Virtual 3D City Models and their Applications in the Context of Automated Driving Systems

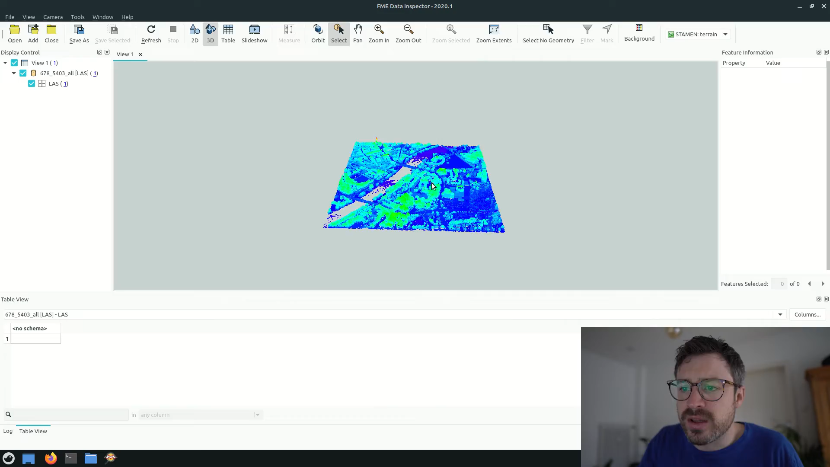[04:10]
Okay, that's what the point cloud looks like. It's really an unstructured list of points with X, Y and Z coordinates and intensity value, which are a measure for the return strength of the laser pulse. For a few minutes, yeah, pretty easy to understand what the points represent. But for a computer, it's not that straightforward. Let's move on to the next data source, which are LOD2 building models. LOD stands for level of detail and we also bought them at the state agency.
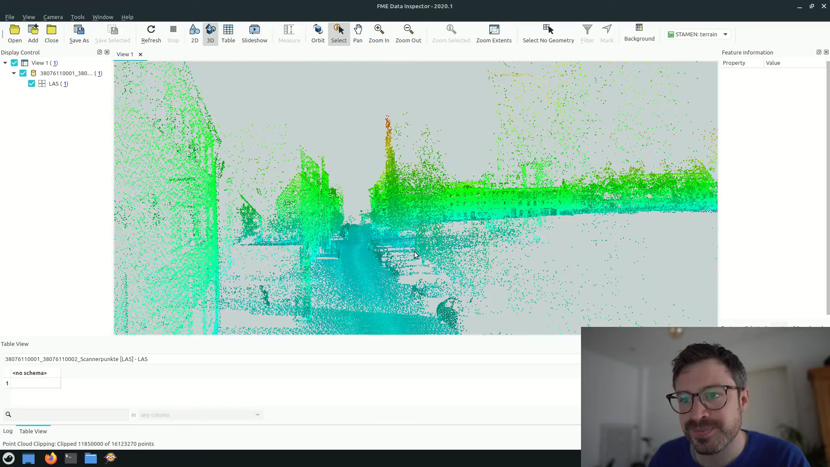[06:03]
And the points have a relative accuracy of one to three centimeters. As you see, they are much denser when you compare them to the airborne laser scans from before.
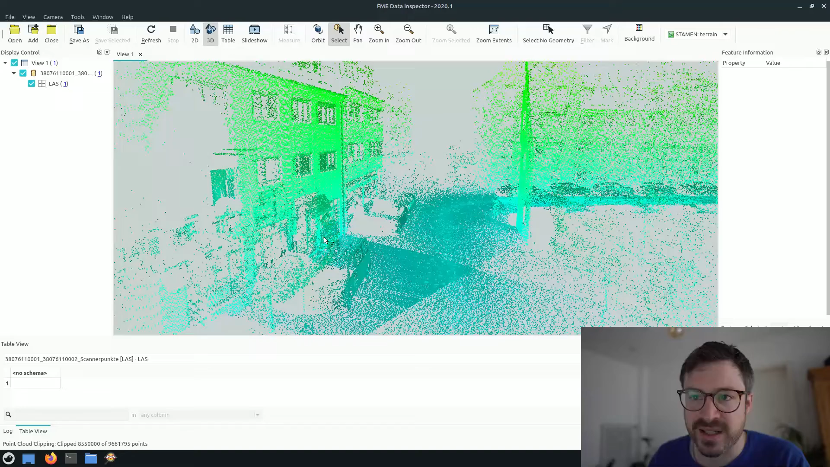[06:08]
Based on the mobile laser scans,